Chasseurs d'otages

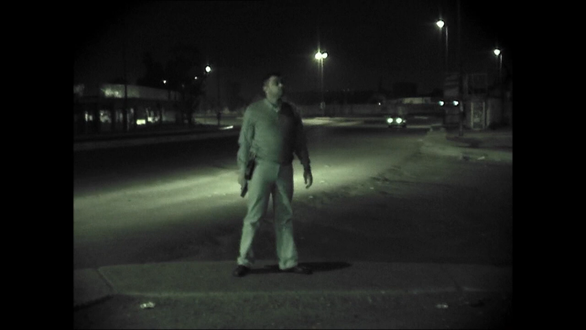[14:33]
Ils ne sont pas au rendez-vous.
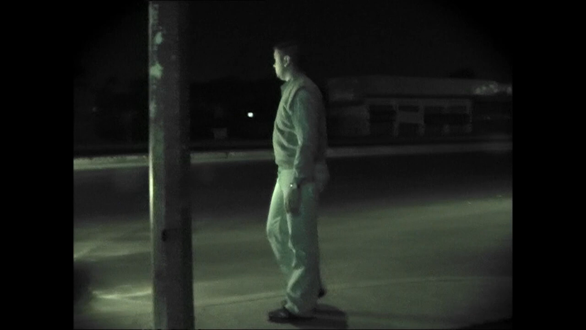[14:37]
Chaque minute qui passe augmente le danger et surtout met en péril l'opération.
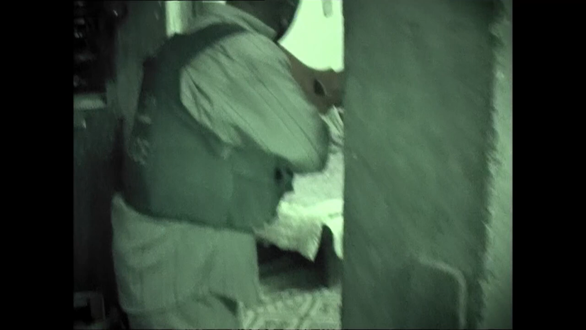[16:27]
Une cache dans un placard suffit pour dissimuler un otage, comme cela leur est déjà arrivé. Ou une trappe sous un lit.
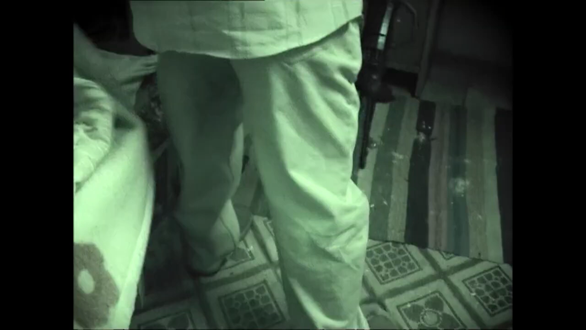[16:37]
Mais pas cette fois. Le seul indice, ce sont ses vestes d'uniforme.